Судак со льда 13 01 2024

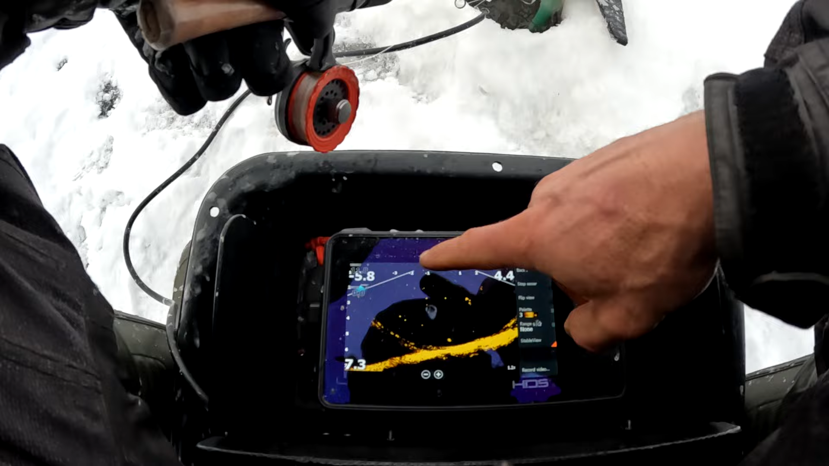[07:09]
Этот эхолот запитан на литий-фером, я все время говорю, полимерный.
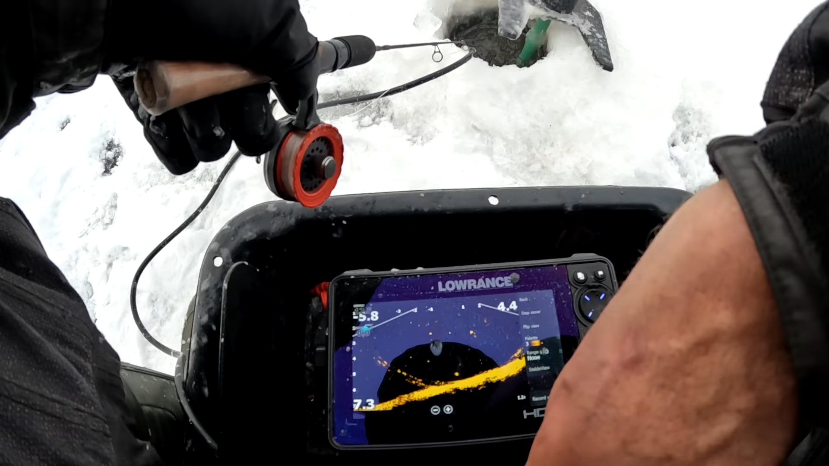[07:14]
А он фосфатный. Короче, лития по 4, да.
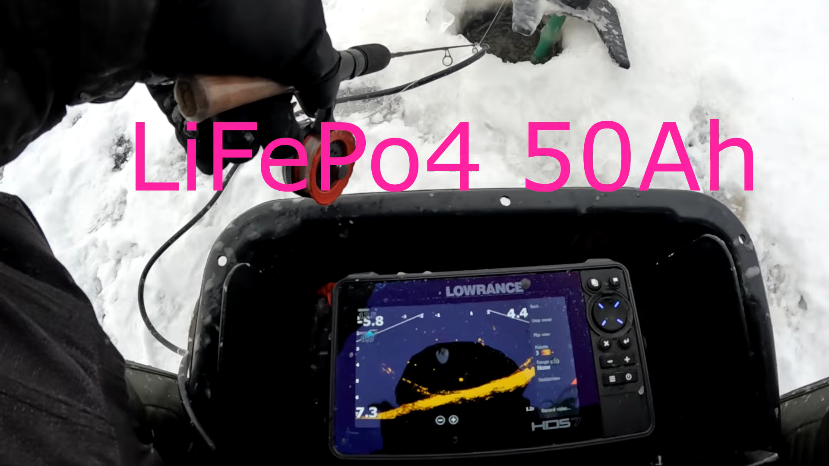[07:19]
Аккумулятор вот эти вот модные нынче. Хорошие батарейки, ничего не скажешь.
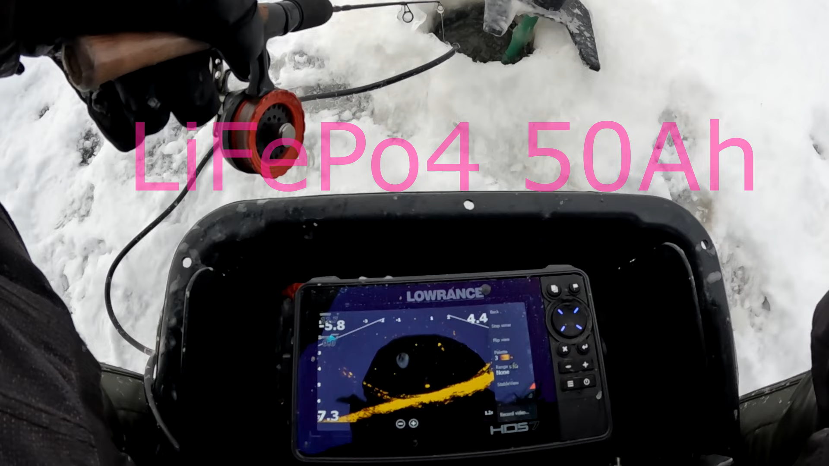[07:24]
Единственное, ночь, ночь минус 15, у нас даже минус 16 было.
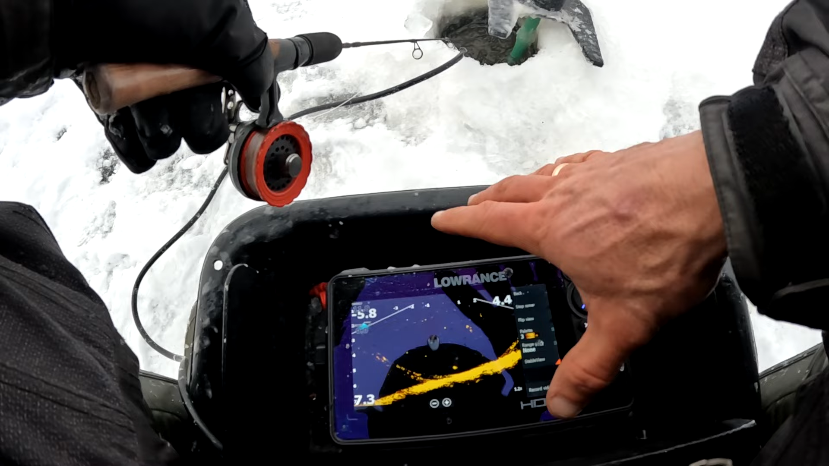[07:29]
Я продержал его аккумулятор. Ну и, собственно, и монитор. Продержал его в багажнике машины.
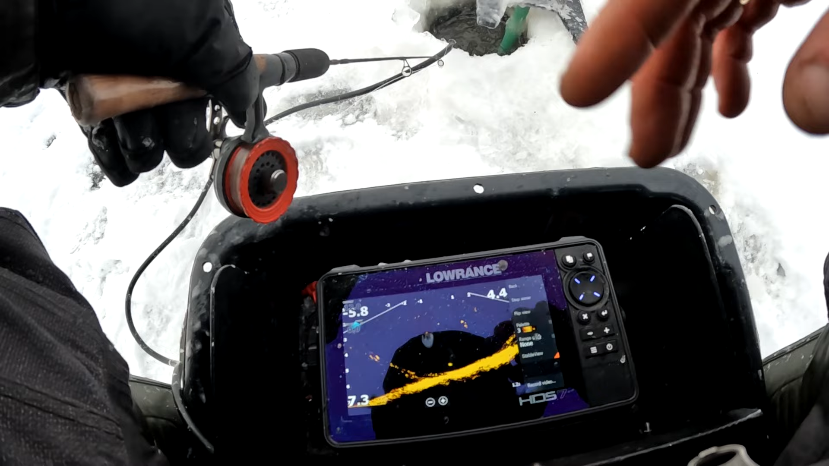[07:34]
И он у меня подмерз.
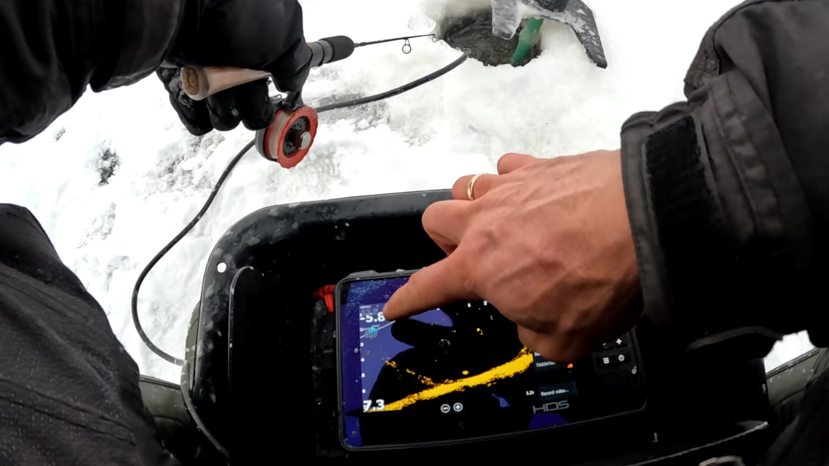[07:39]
И весь день сегодня, даже вплоть до того, что показывает низкий вольтаж. Сигнализирует мне.
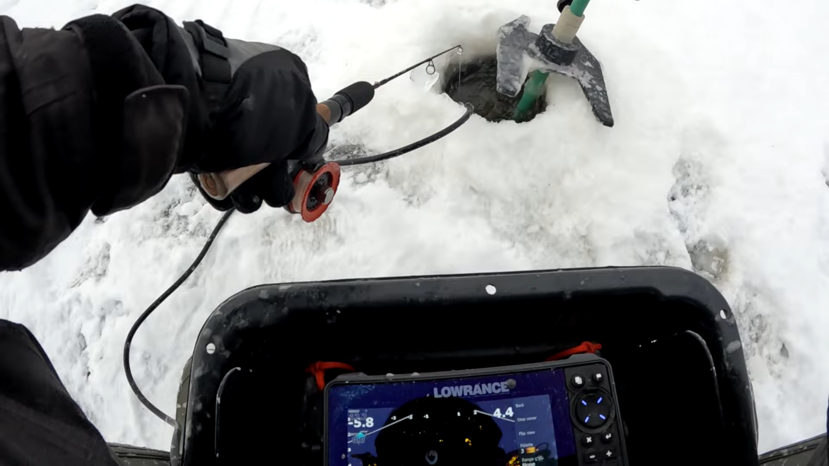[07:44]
Это у меня на 1 вольт стоит. То есть пляшет. Но, учитывая, что он при работе нагревается, как-то он сам себя нагрел, наверное.
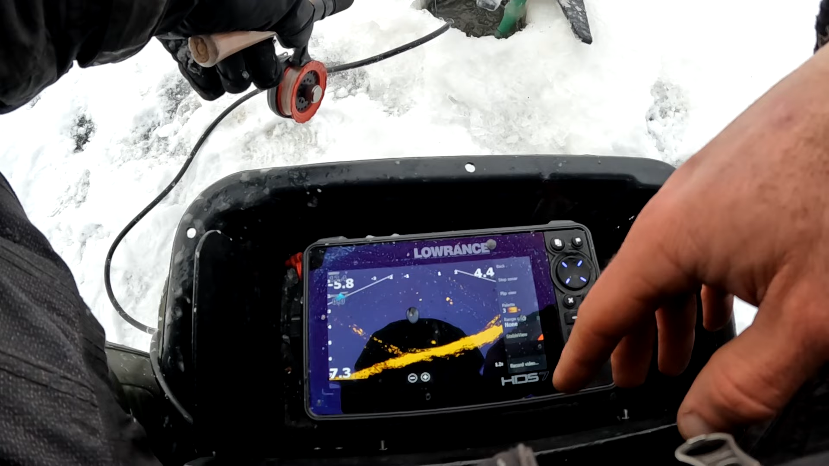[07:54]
То есть он меня тащит всю эту рыбалку. И вот весь день я низкий вольтаж наблюдаю периодически. Но не более того.
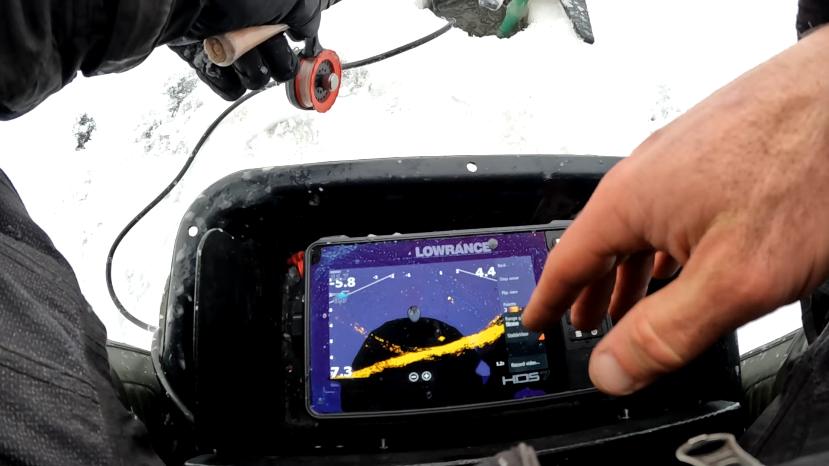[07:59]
И, кстати, туда докидываю батарейки от шуруповерта. Для шуруповерта.
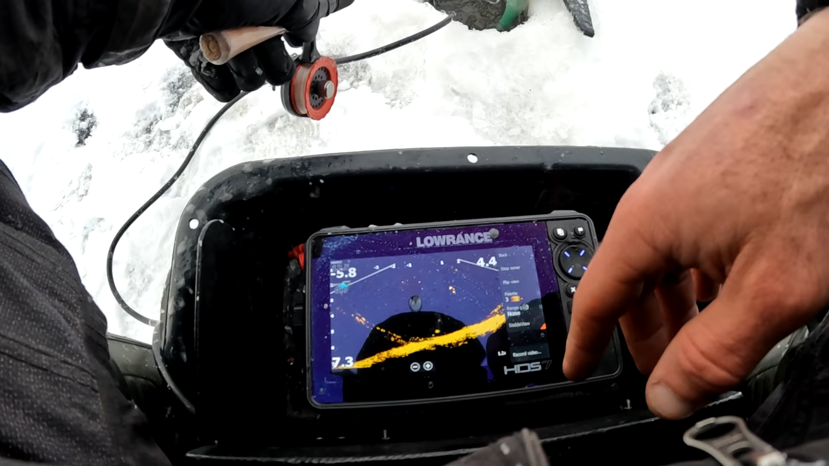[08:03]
Там тепло. Во-первых, я сижу. Во-вторых, аккумулятор греется. Там плюс 5 каких-то, что ли, у меня в ящике.
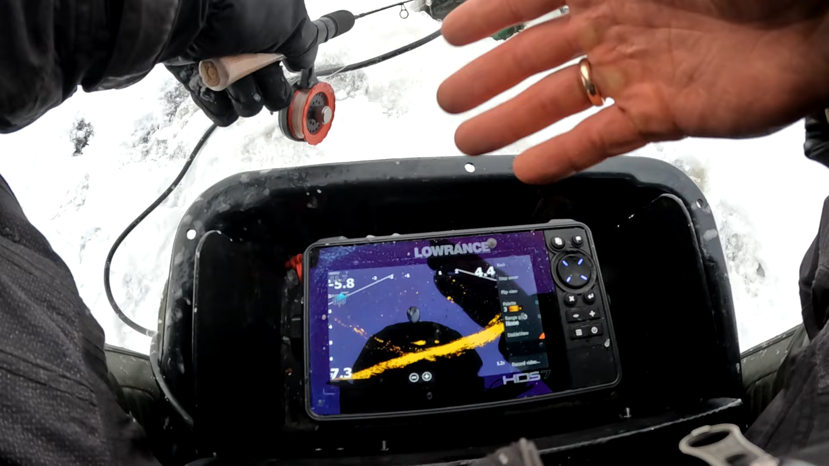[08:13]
Батарейки для шуруповерта 18-вольтовые. Макитовские. Да, они тоже охлаждаются. И вот кто-то у нас странно себя повел. Проходил мимо. Подошел. Я бы сказал, что это белая рыба.
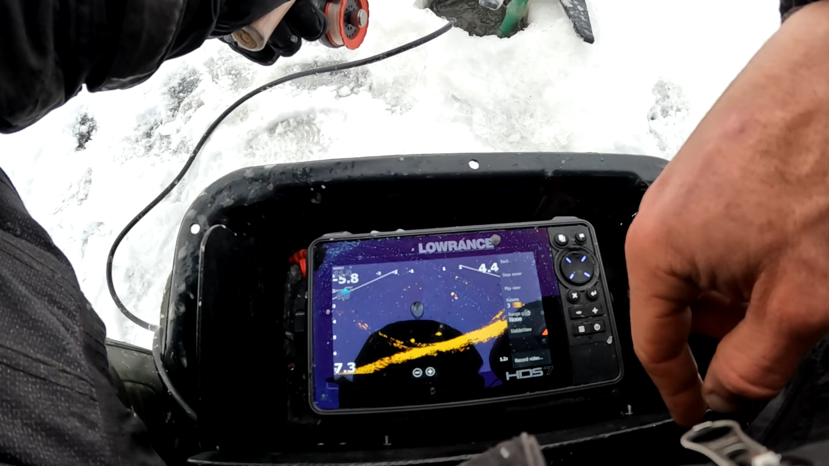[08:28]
Но всякое бывает. Короче, батарейки надо держать дома до последнего.
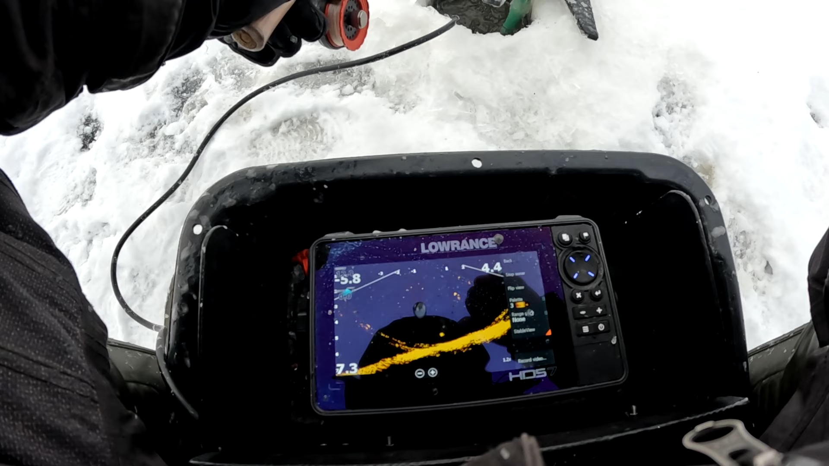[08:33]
Но если уж не срослось, то пользуемся тем, что вырабатывает Лифе по 4.
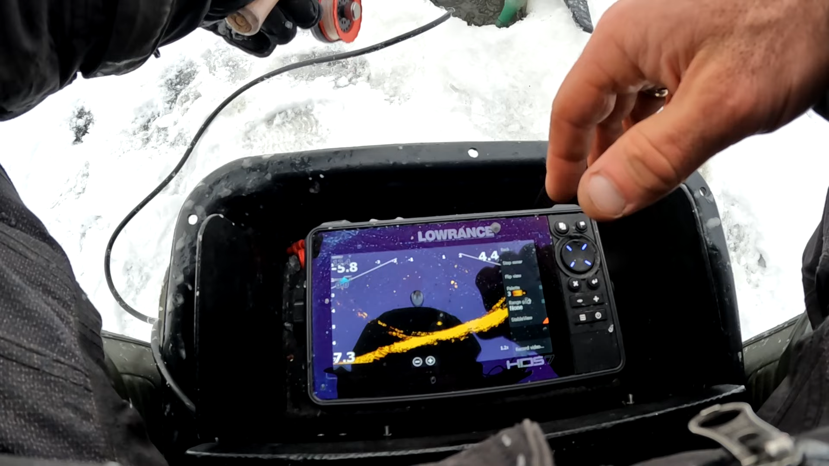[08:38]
Вырабатывает тепло.
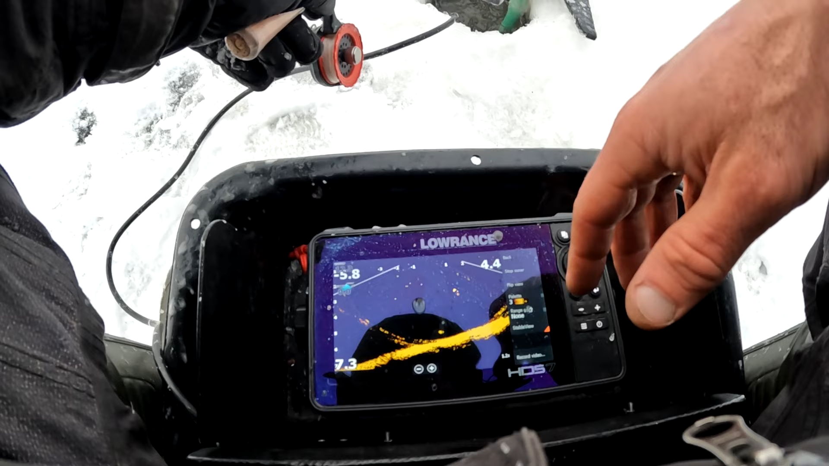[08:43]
Так, лайфхак.
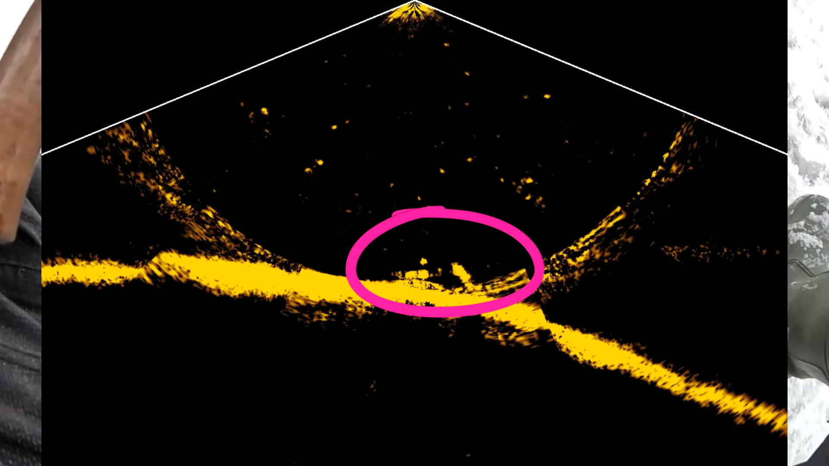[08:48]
Вот в очередной раз из-под коряги показывается кто-то. Но интересы уже...
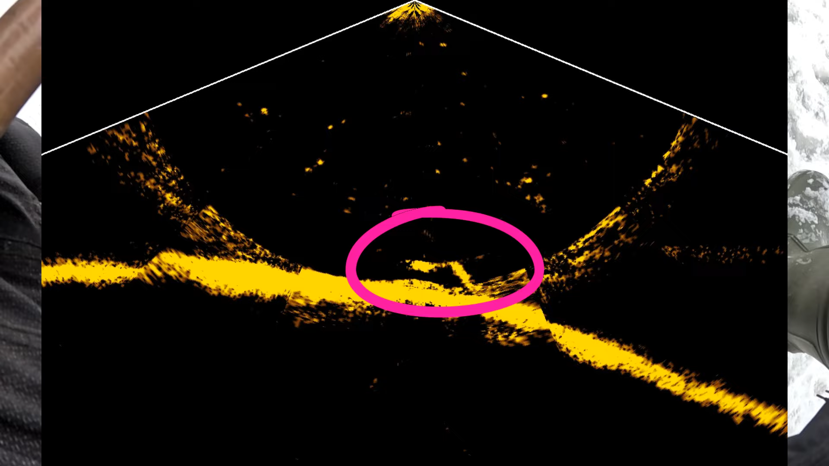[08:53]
Ну нет, подошел таки, но... Не-а. Вот как будто просто охраняет какие-то круги, нарезает.